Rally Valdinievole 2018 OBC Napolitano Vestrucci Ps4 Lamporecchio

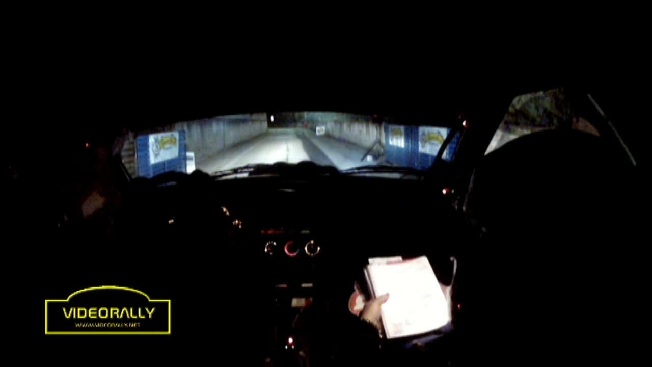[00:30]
50 sinistra 5, subito a destra 3, dosso dritto, 100 sinistra 3, non tagliare, 100
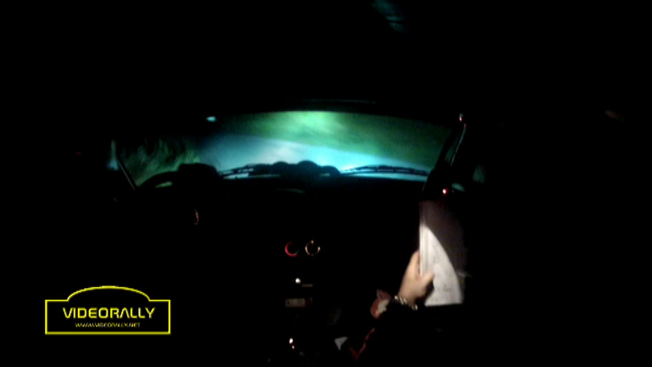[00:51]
sinistra 5, in destra 5, sudosso stai sinistro, 100 al muretto sinistra 4, più sudosso, 100 sinistra 4, più sudosso, 100 accenno destro 50, sinistra 5, subito a destra 2, gira, 100 alla madonnina sinistra 3, pende 50 accenno destro sudosso,
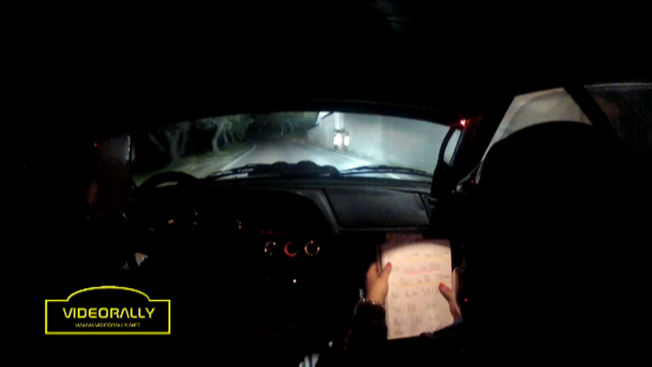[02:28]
sinistra 4, tieni, subito a destra 2, secca 100 destra 2, secca 100 accenno a sinistra, subito a destra 3, più destra 3, più in sinistra 4, più subito alla madonnina, destra 3, secca 50 a re in ritardo a sinistra 2, più gira poco 50 destra 3, 100 accenno a destra 50,
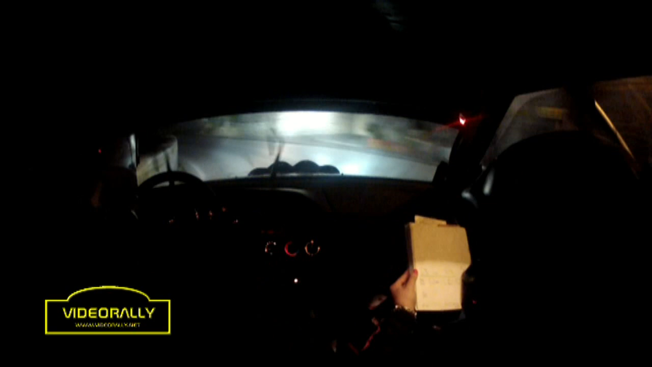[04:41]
per a re in destra 3, meno 50 sinistra 2, larga gira in destra in destra 4, lunga in destra 4, lunga al secondo polo diventa 3, meno 2, tempi 3, 2, tempi scusa 50 destra 4 in accendo sinistra 100 destra 5, 50
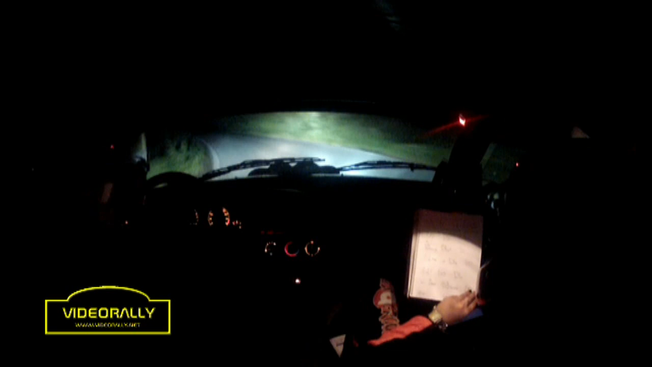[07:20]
destra 4 in al cartello sinistra 3 sconnessa 50 sinistra 3 sconnessa 50 destra 4 subito sinistra 5 100 destra sinistra 5 100 destra 3, meno subito sinistra 5 in destra 4 scusami in destra 4, lunga in inversione 100 in inversione sinistra 100
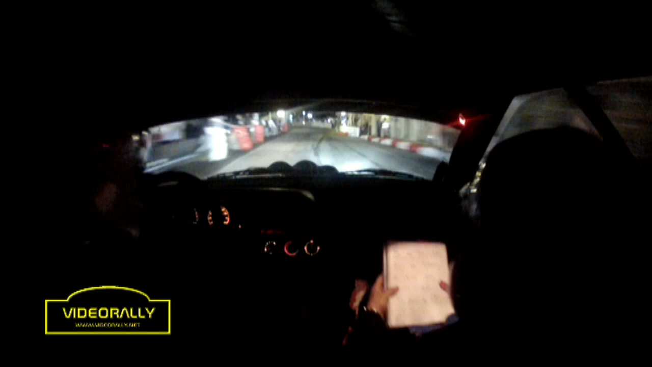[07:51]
sinistra 5 sinistra 5 stacca subito destra 2, più sinistra 5 stacca subito destra 2, più secca 100 sinistra 5 in destra 2, più larga apri a fine muro destra 2, più larga apri a fine muro lunga larga, lunga subito sinistra 2 gira 50
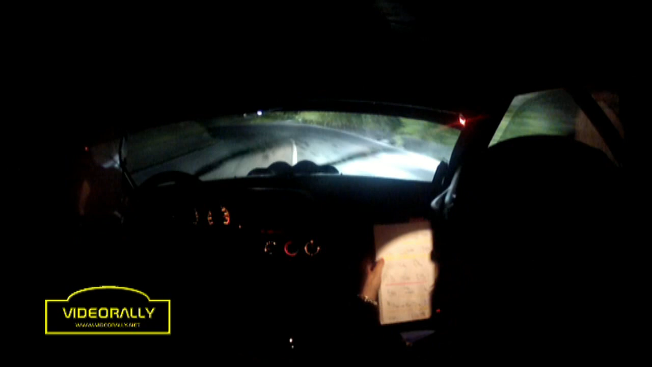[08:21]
sinistra 2 gira 50 sinistra 3 subito destra 4 100 sinistra 5 subito destra 5 50 alle zebre sinistra scusami alle zebre sinistra 4 tieni attenzione chicane entrata sinistra 3 scambi 50 ok eccola sinistra 2 larga gira